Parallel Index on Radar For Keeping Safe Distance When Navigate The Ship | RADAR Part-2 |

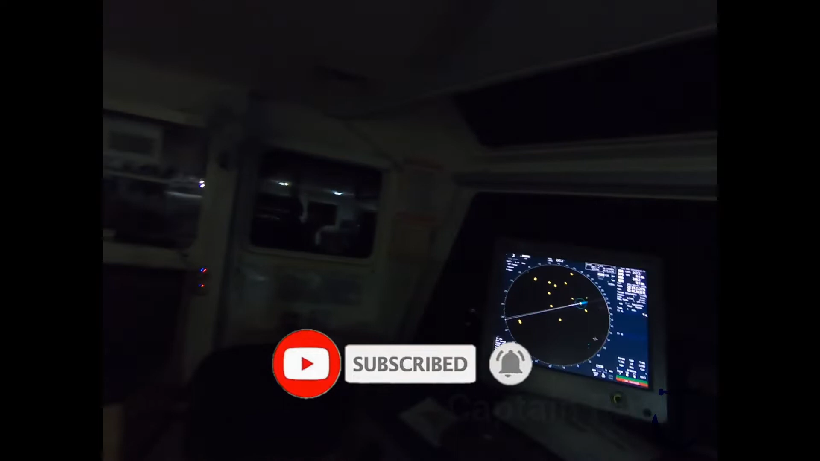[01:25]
Sebanyak target di radar Sebelah kanan Ini Kita lihat dulu
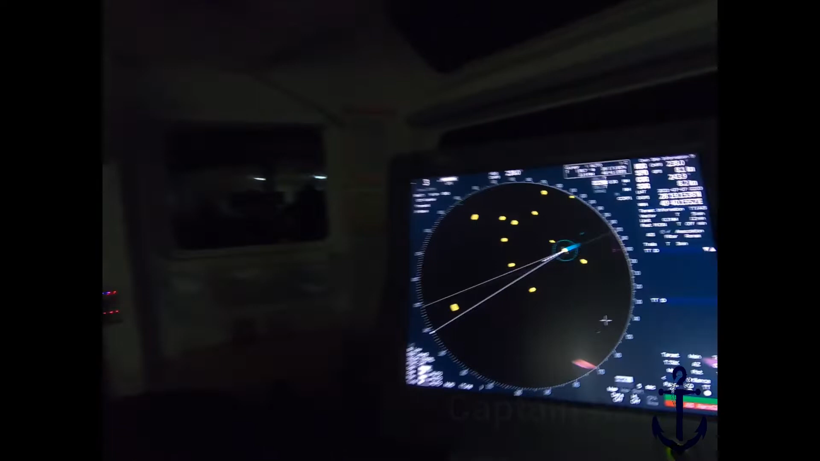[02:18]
Kita Kembali ke radar dulu Jadi sebelum saya mulai teman-teman ya Parallel index itu apa Jadi paralel index itu adalah Garis paralel Atau sejajar Yang bisa membantu kita Untuk Mengetahui Jarak Antara kapal kita Dengan target yang ada
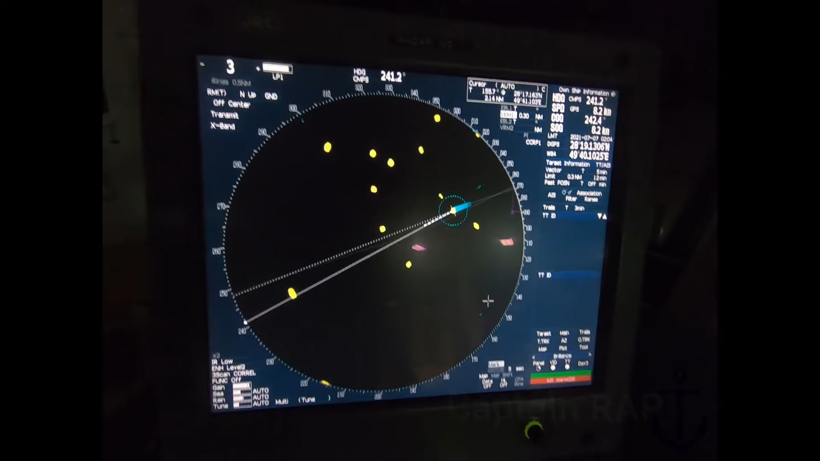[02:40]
sekitarnya Walaupun sebenarnya Seperti yang teman-teman lihat di radar Ini ring ini adalah Variable range marker Yang sudah disetting 0,3 mil ya Sementara yang lain IBL Electronic bearing line Saya tidak pakai Karena itu untuk menentukan Baringan kita terhadap Objek-objek ada di sekitar kapal Di dalam radar Jadi IBL itu
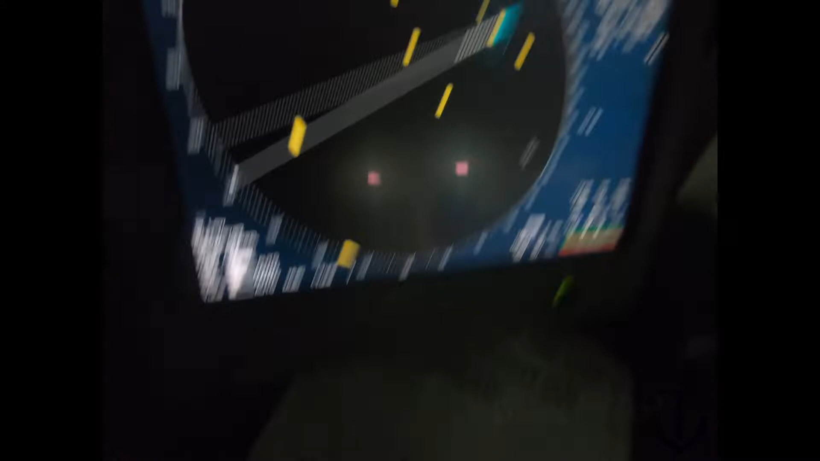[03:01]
ada di sini Electronic bearing line Kalau saya pencet IBL 1 Maka nyala IBL 1 nya Ya
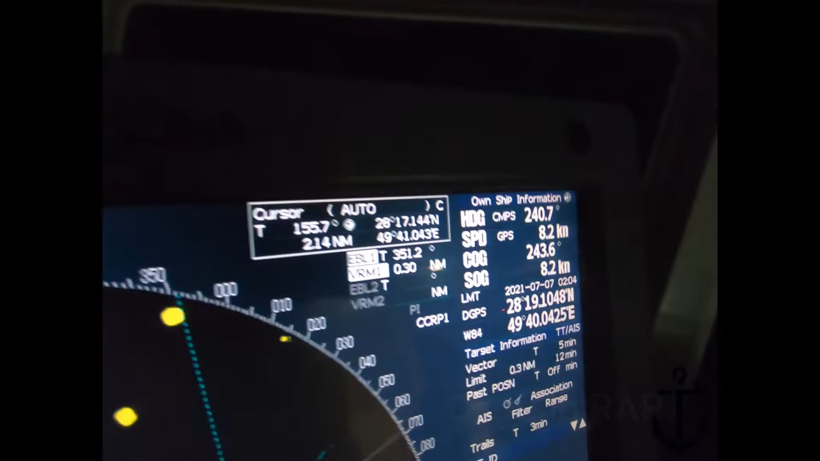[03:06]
teman-temannya Kalau saya pencet IBL 2 Maka IBL 2 Tapi karena ini tidak dipakai Maka Saya matikan IBL 2 IBL 1 Juga Kalau tidak dipakai Maka Saya
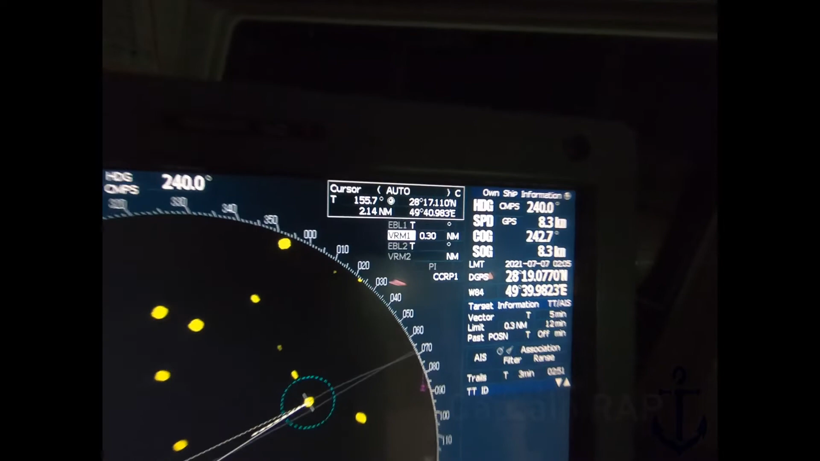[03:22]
Matikan ya teman-teman Oke Nah kemudian
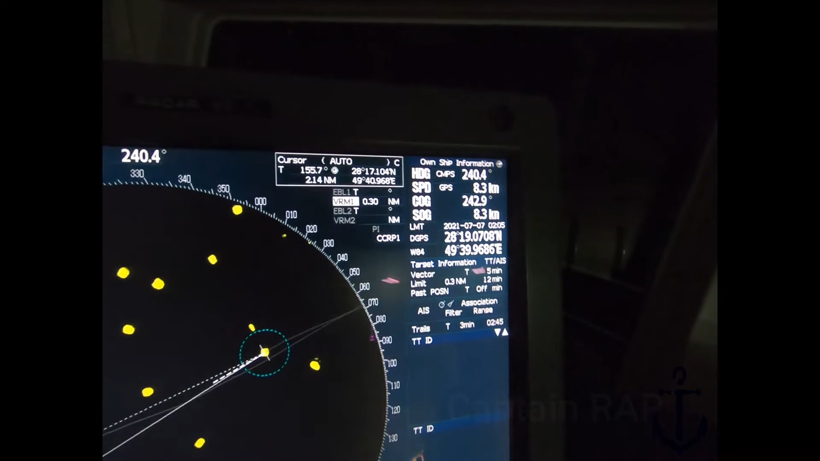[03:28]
VRM juga ada 2 sebenarnya Ini kalau saya pencet di sini Ini VRM 1 Ini VRM 2 Kalau saya pencet Maka
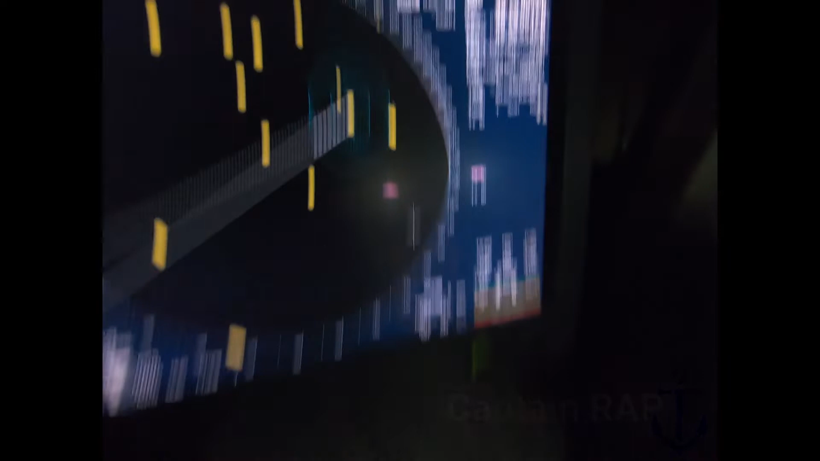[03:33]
VRM 2 nya Akan Muncul di sini Tapi karena kita pakai 1 Jadi saya pakai 1 saja Oke Jadi sekali lagi VRM itu adalah Variable range marker Untuk
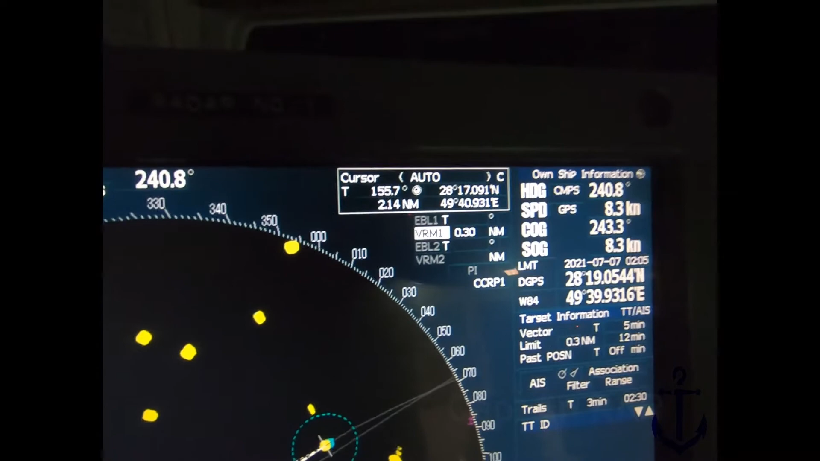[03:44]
mengetahui Jarak kita Dengan objek di sekitarnya Sementara IBL adalah Electronic bearing line Itu untuk mengetahui Baringan kita Berapa derajat Ke target Nah kita kembali lagi Ke parallel index Nah seperti yang teman-teman lihat Ini saya setting Ring marker 0,3 Maksudnya adalah Untuk menjaga Jarak saya Dengan target itu Tidak mendekat Kurang dari 0,3 Nautical mile Nah kalau yang di
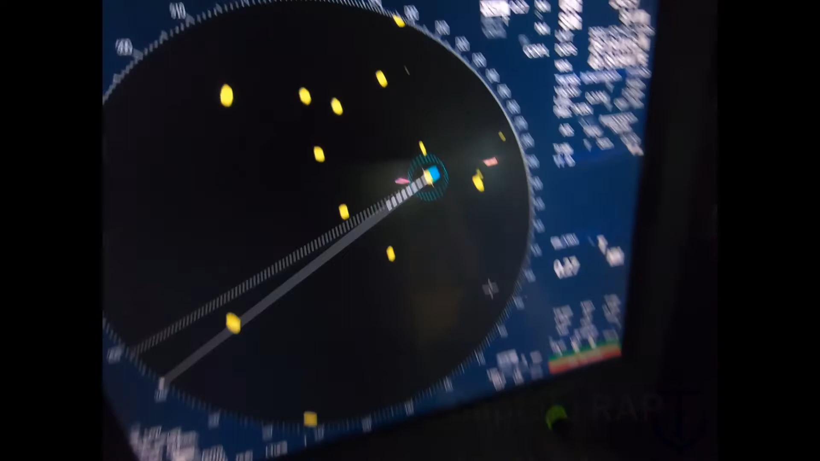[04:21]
samping-samping ini Bisa pakai VRM Karena kita ini Bisa saya adjust Ini yang bulat ini Untuk adjustnya Tombolnya ini Nah bisa kita Adjust dengan Remarker Tapi kalau yang di depan ini Ini Agak sulit teman-teman Karena nanti kita harus Memperbanyak Daripada VRM
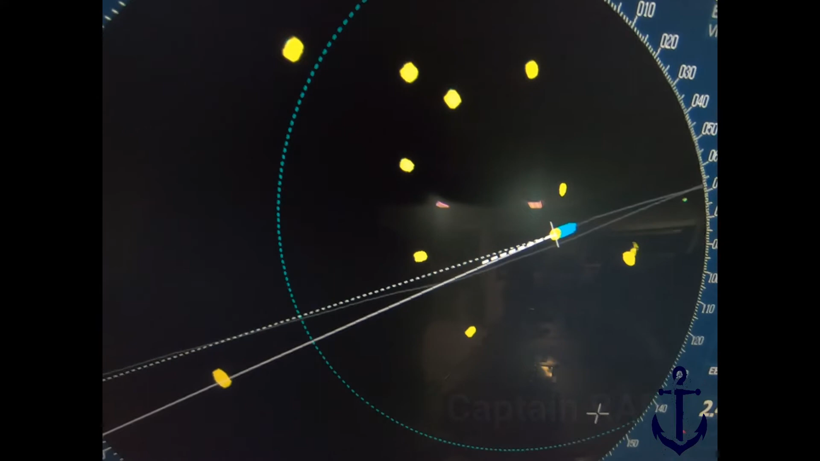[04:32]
kita Nah ini Satu pekerjaan yang Saya Sungguh melelahkan ya Untuk itu Untuk mengetahui Yang Objek yang Jauh di depan kita Seperti ini Contohnya Yang dua ini Teman-teman Saya mau lewat Dari tengahnya Ya Tapi saya mau jaga Supaya tidak Objek di kanan dan kiri ini Tidak kurang dari 0,3 Nautical mile Maka Kita setting lah Parallel index Nah bagaimana cara
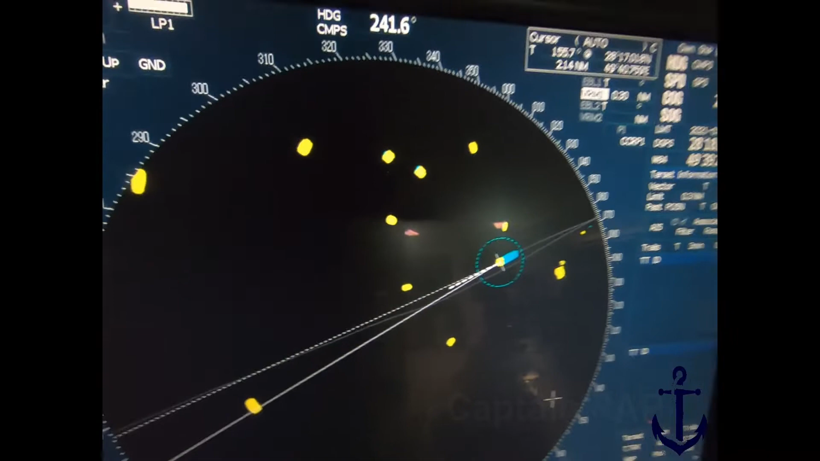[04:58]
Menyetting parallel index Pertama teman-teman Masuk ke Radar menu dulu Ini ada radar menu Di keyboard Setiap radar Pasti ada radar menu Tekan Maka nanti muncul menu ini
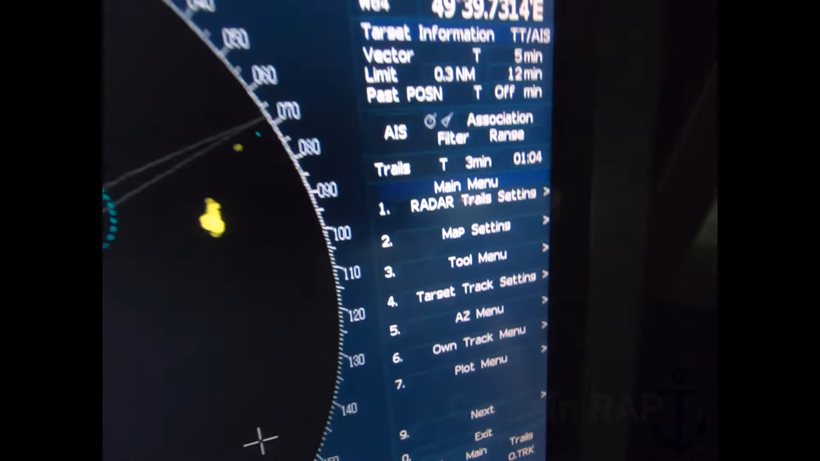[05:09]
Ya Ada radar trail setting Map setting Dan seterusnya Kemudian kita Gerakkan
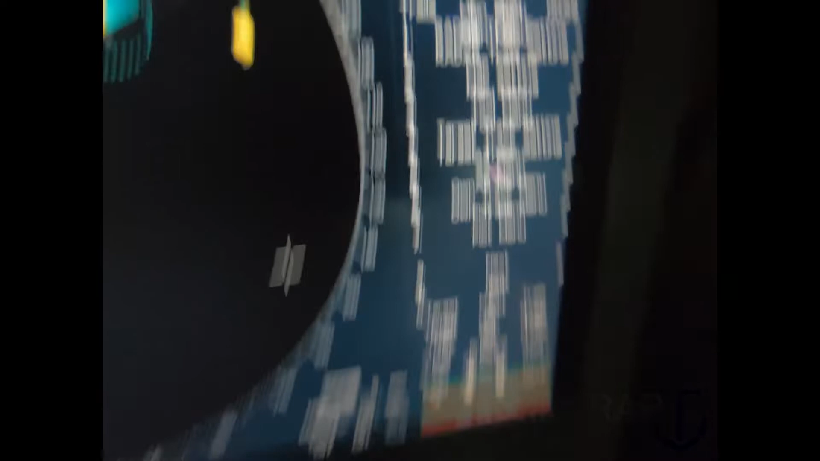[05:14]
aja Kursornya ini Ini yang bulat-bulat ini Yang ini Kursor ini Ke
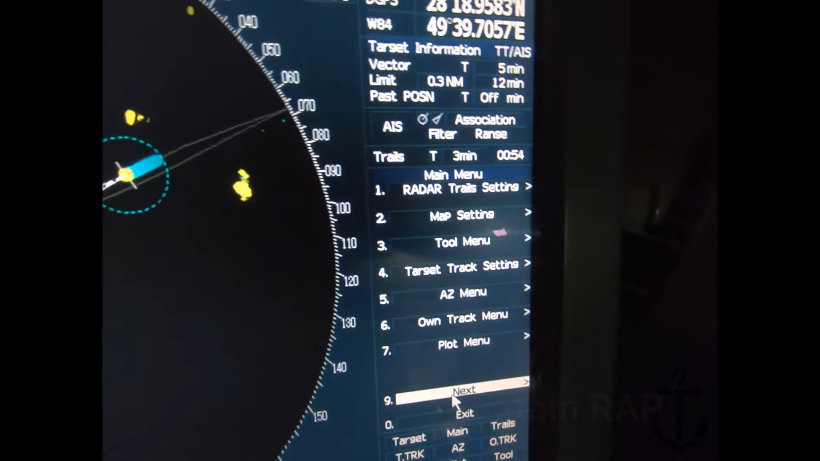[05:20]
Next Sorry Ke
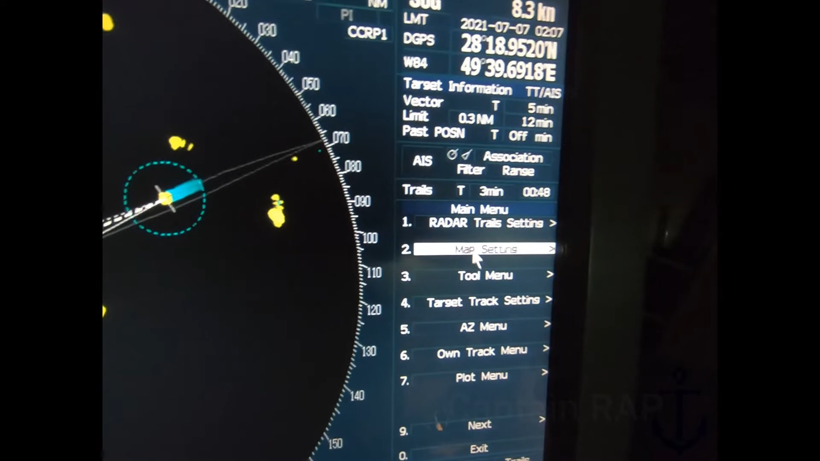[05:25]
Tool menu Tool menu Oke Tool menu Kemudian PI PI ini adalah Parallel index
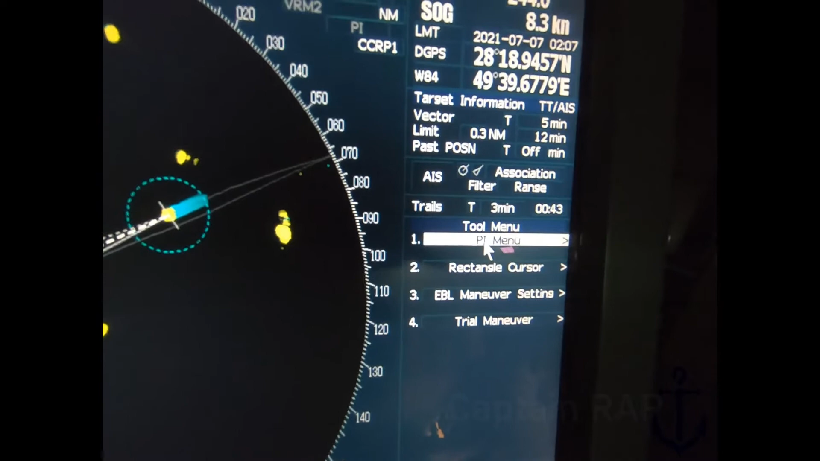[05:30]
Parallel index Kemudian Teman-teman Lihat display for all lines Ini di On
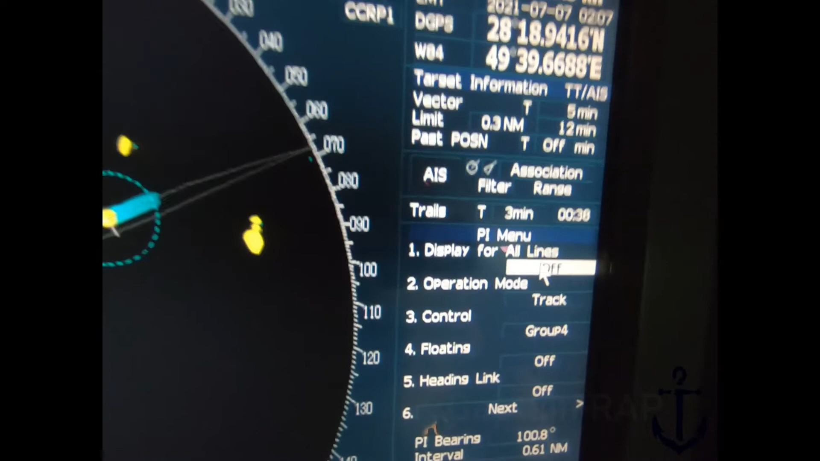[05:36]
dulu Ya Kemudian Next Next
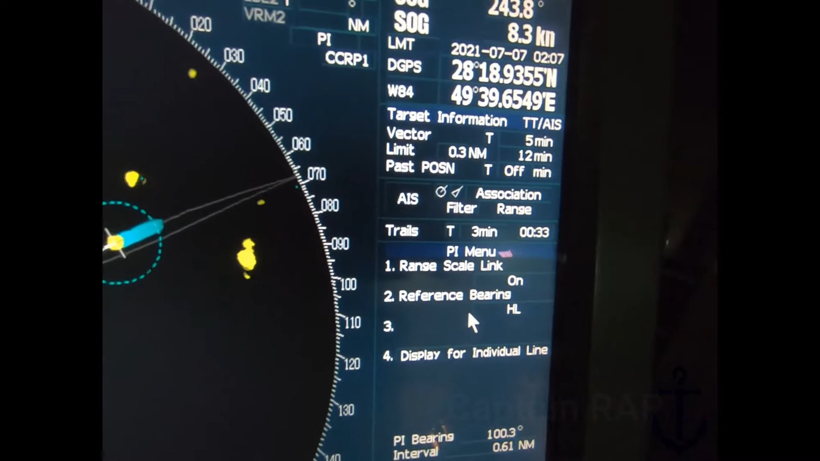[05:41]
Kemudian Disini ada Display for individual lines Nah teman-teman Ada Ada 8 lines Tapi Kenapa hanya 4 Tombol on off nya Karena